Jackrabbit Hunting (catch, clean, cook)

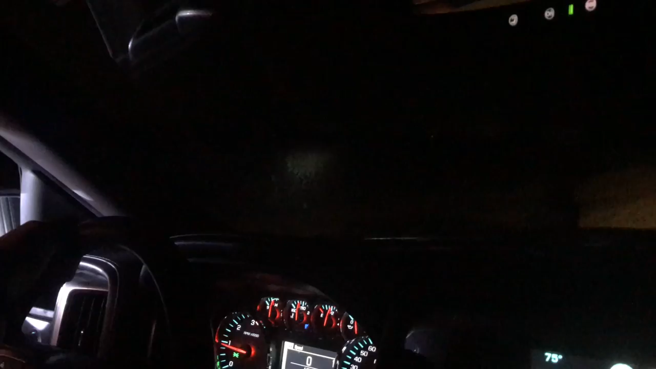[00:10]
One to your right. You see his head right there? Is he still there? I don't know. You can see more than me.